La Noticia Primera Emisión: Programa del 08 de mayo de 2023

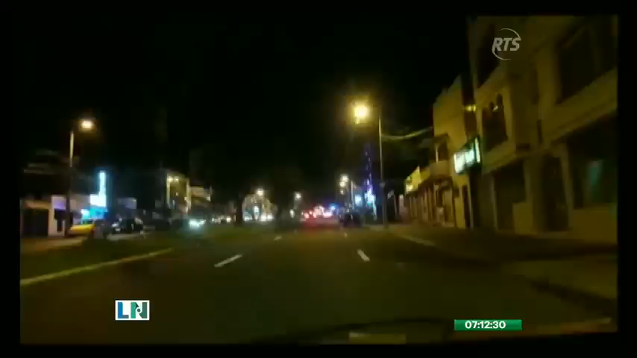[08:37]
La noche transcurría con normalidad en la avenida Alonso de Angulo en el sector de El Pintado en el sur de Quito.